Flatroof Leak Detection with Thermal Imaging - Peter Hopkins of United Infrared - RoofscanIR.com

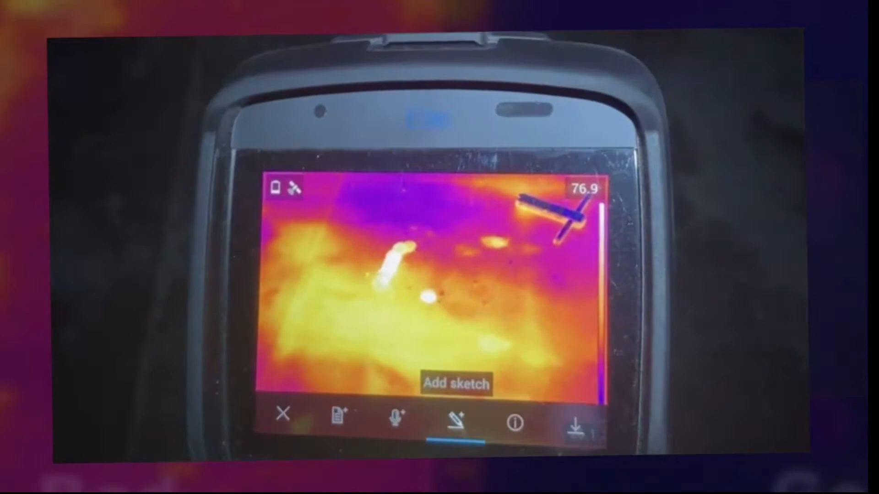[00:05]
all right so you can see this area in the thermal we just did a core test and just squeeze a little bit of moisture coming right
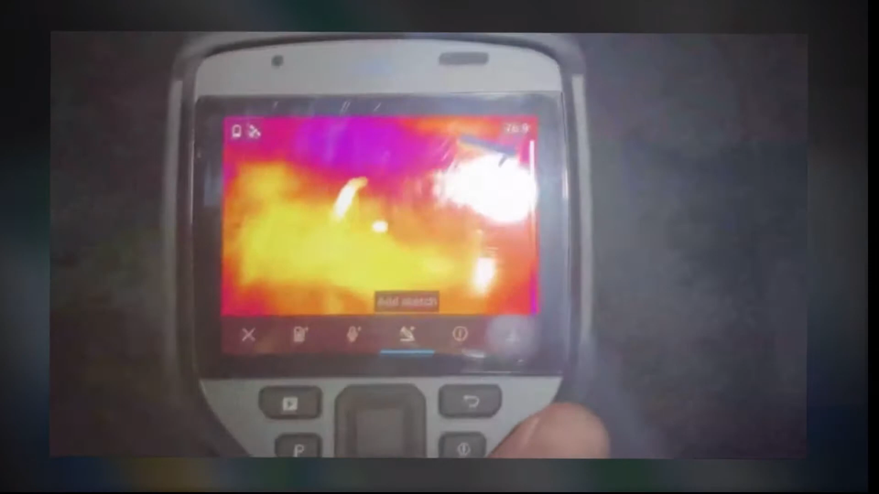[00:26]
sample and it's completely saturated with moisture are you a building owner or manager and have had leaks on your building
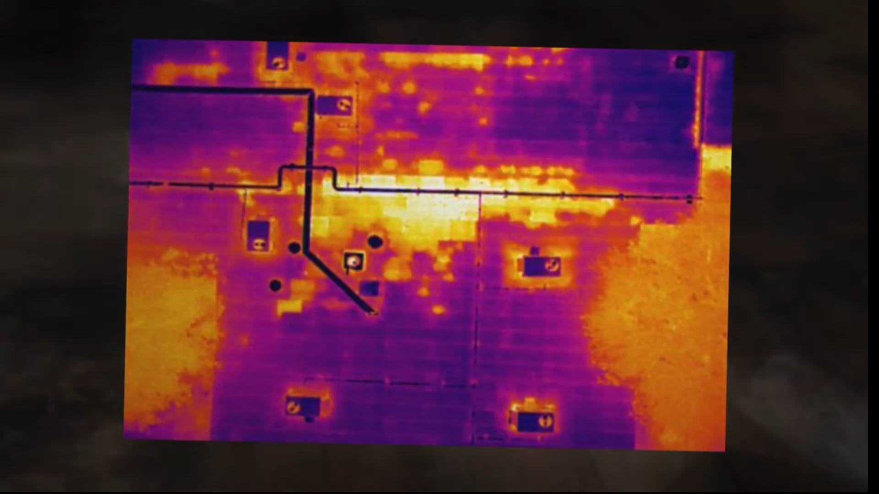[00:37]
and have considered the use of thermal imaging well you've come to the right place
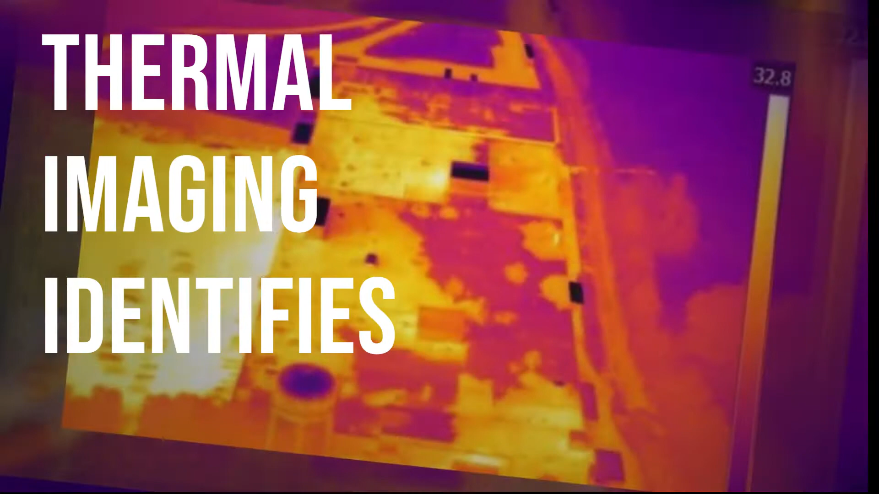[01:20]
imaging camera can identify the areas that are actually wet and then you can